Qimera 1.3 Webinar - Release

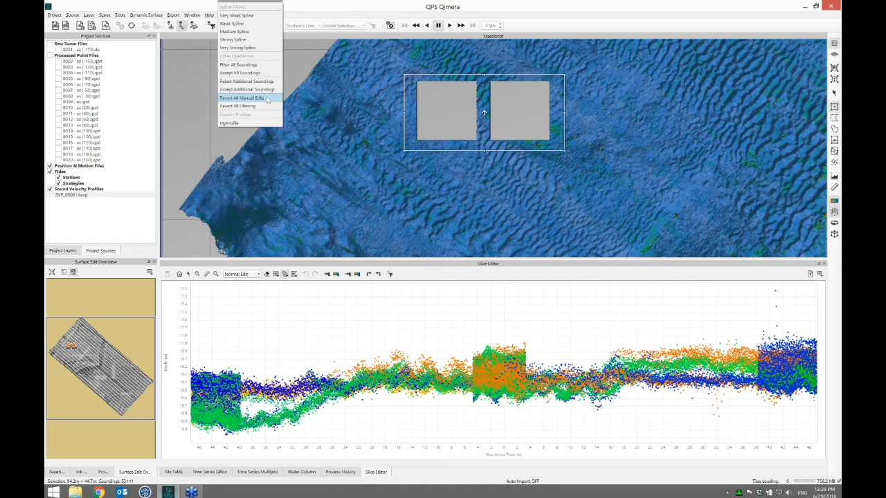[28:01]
Let's choose that, and I'm going to apply it here. What that's going to do is bring back the things that I manually edited.
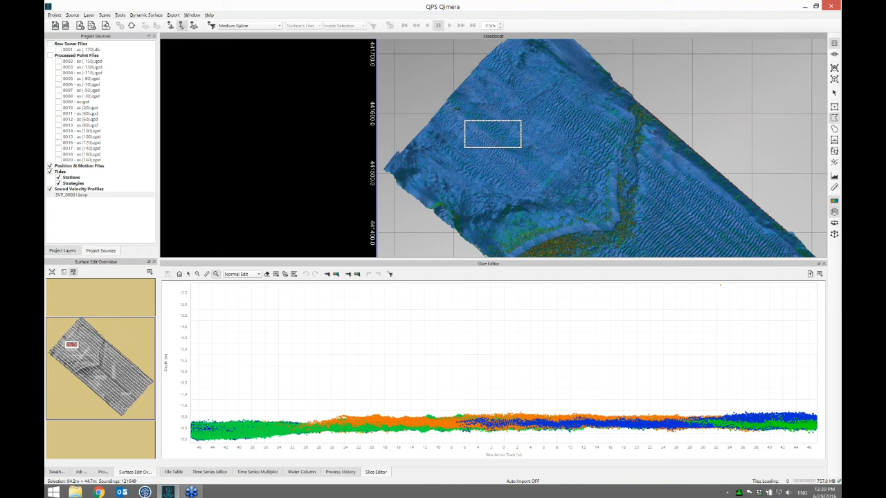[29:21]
So there, that's just showing it quickly how you can differentiate between manual filtering and automated filtering, and then you can undo and redo to your heart's content and keep those separated. What I'm going to do now is show how, what a lot of cloud users do is clip out the edges of surveys and clean up. We have a lot of line run-ins and run-outs and surveys when we do this.
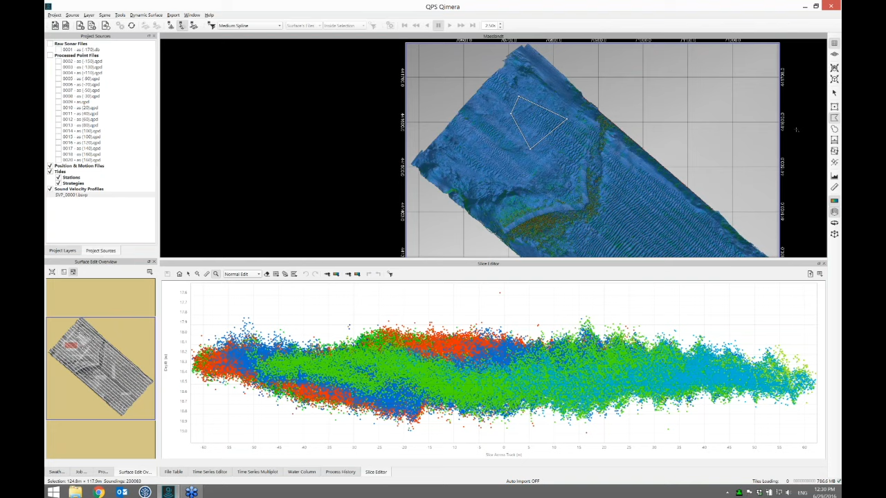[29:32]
So what I'm going to do is choose the polygon select tool and come over here and I'm just going to, oops, that's not what I wanted.
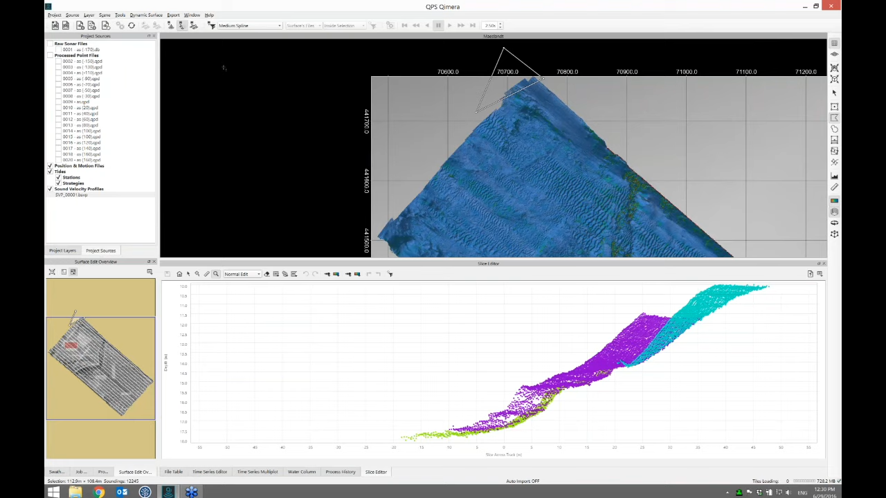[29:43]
I don't actually need the slice editor for this, let's turn it off, I'm going to click here and I'm going to cut a straight line across and then come over here and close the polygon and I'm going to basically cut everything, filter all soundings inside my selection, go. And so that's going to run and update the grid in a moment. And we'll see that I've got a nice clean edge here. So this is useful for cleaning up the edges if you like,
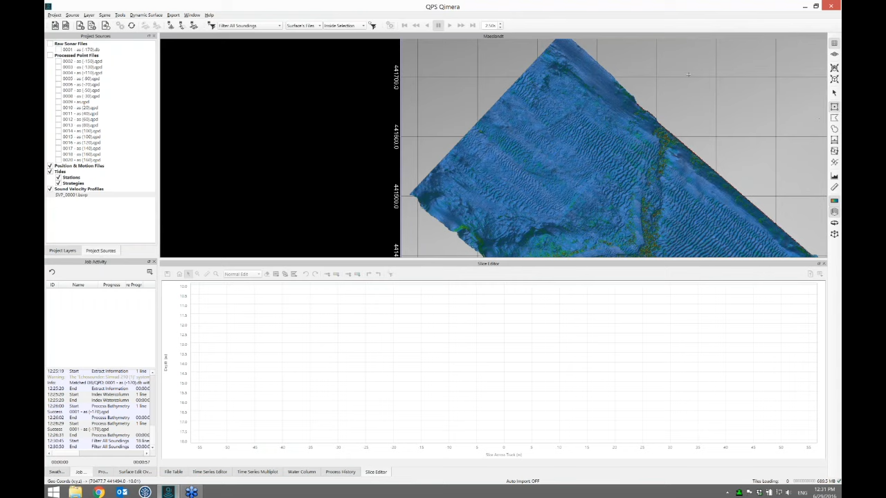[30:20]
and then also if you have some wayward soundings that end up way up in space for one reason or another, you can come in and select them and then make them disappear like that. So I'll just polygon select tool again. Again, that's just a left click and then you left click on the original point to close the polygon. Let's do the same thing down here. So I can trim that and make a nice clean edge on that to remove all the run in and run out bits and pieces that I've got from the survey lines.
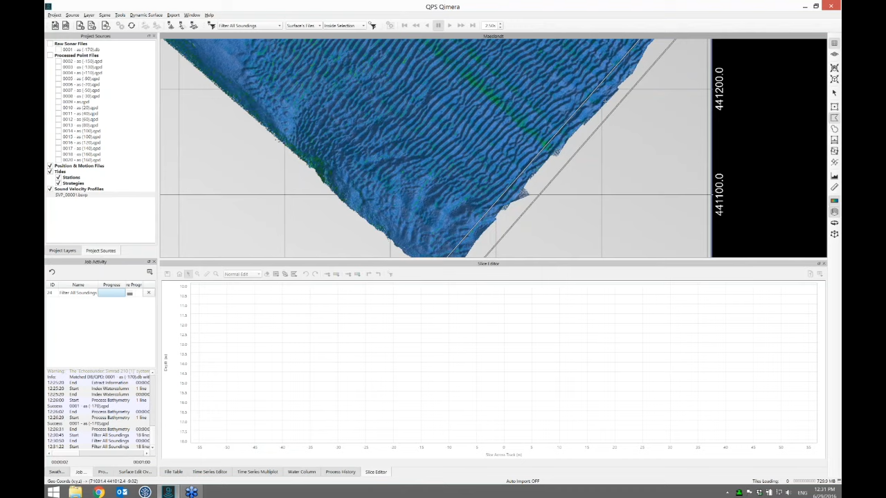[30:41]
And there we go.
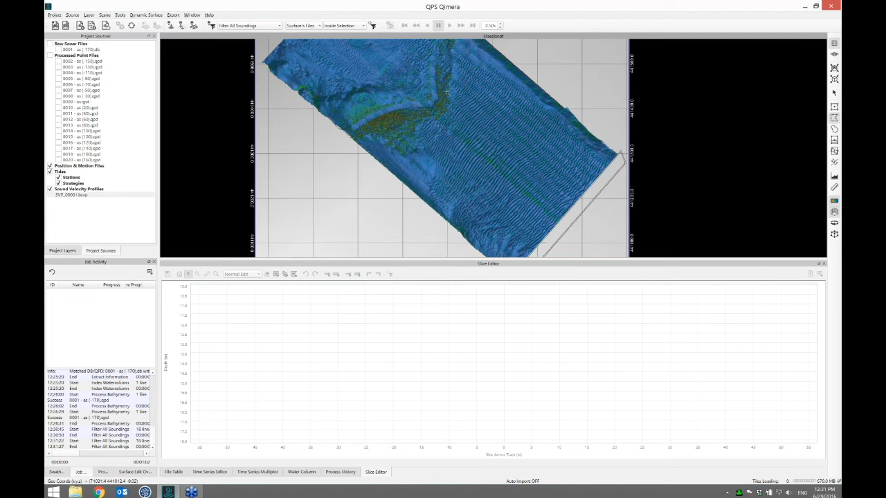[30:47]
So that's a quick, quick and easy editing tool that cloud users have used for a long time. That's a welcome feature now that's in Chimera. All right, so we've cleaned up the edges and then next I wanted to look at another custom filter, which is the refraction filter. For this, I'll grab a rectangular select and I'll put it over a nice flat area up here. And I'll just resize this to be over the nice flat area. And I'm going to run the slice editor.
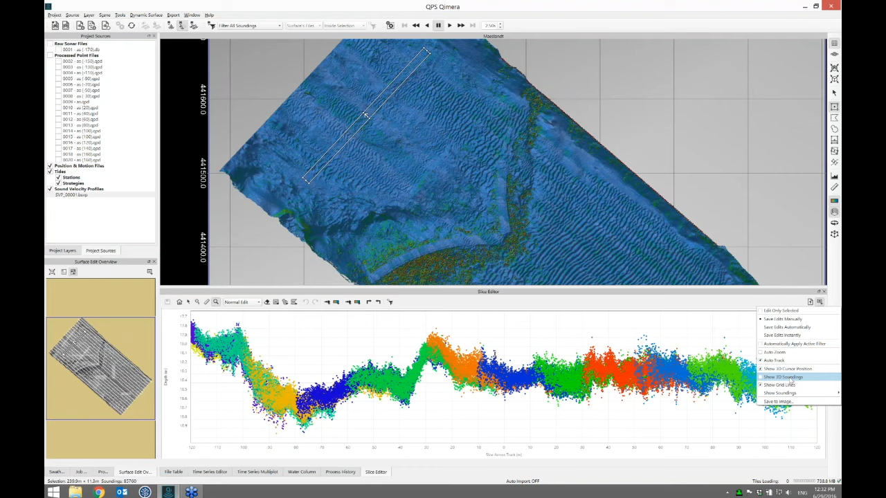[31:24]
So this loads all of the soundings in there. And let's just turn the soundings back on in the view. So if I go to the additional features menu in the slice editor and I choose show 3D soundings, that's going to plot them in the display. In the slice editor, I've got them colored by line. That's controlled with this tool here. Left click and hold down and I can color by system, by ping, beam, depth. It's very handy to color in this view by line. And what I like in the spatial view is to be able to color by depth. So if I go to the second tool here in the scene, I can color by depth. And that's what we've got already. So I'll just pop into 3D mode real quick. Hold down shift and I left click to rotate and get the view that I want.
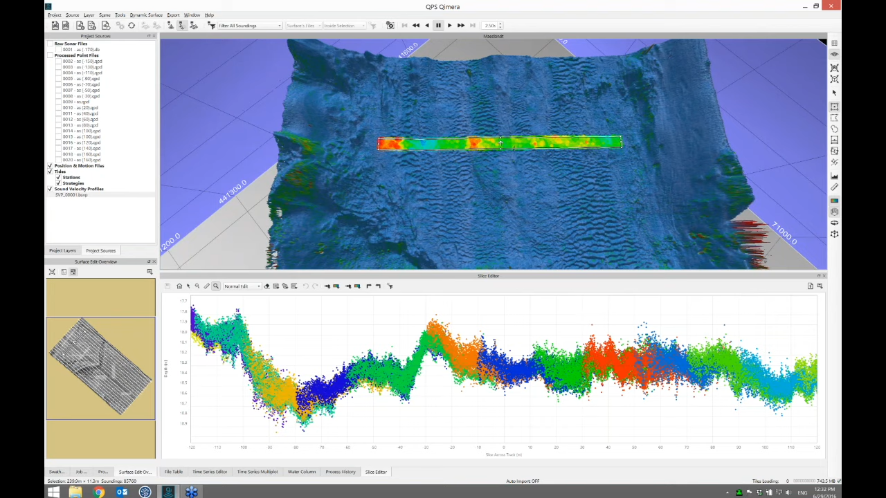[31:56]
Okay. And there it is. So what I'm going to do now is create a custom filter for refraction correction. There really isn't a refraction artifact to correct here, but I'll just demonstrate. How you'd fix it if you wanted one, if you needed to. Refract up. I'll call this new custom filter. There. And what I'll do is I'll add a filter to there. Let's just make this dialog a little bit bigger. So we see the whole list. There it is.
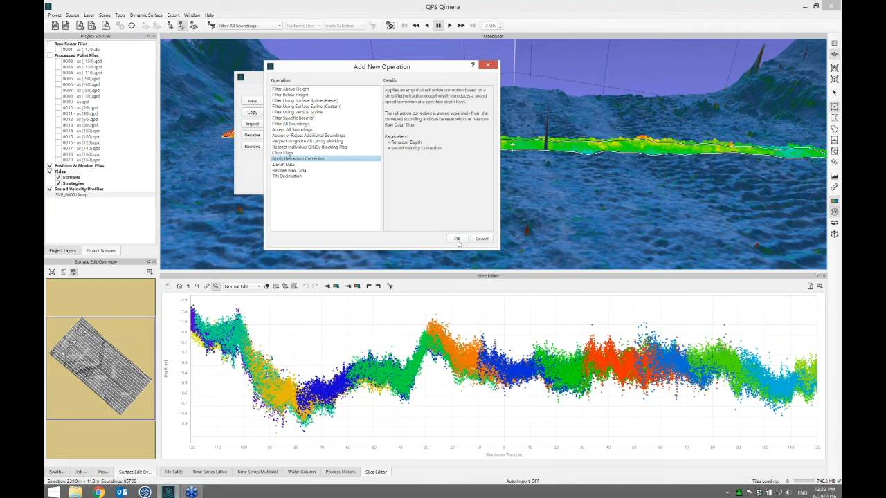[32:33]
Apply refraction correction. There's some text explaining what's going on. This is an empirical refraction correction. It's basically bending the footprints based on a sound speed offset that you can inject at a certain depth and it can have a certain value. So minus 1.0 for refracting up. And what I'll do is I'll copy this filter. I'll call this refract down. And when I say refract down, I mean, if you have a smile, it will refract it down in the frown direction. A lot of people just call these smile and frown artifacts. So again, refract down. It has a sound velocity correction of 1 meter per second.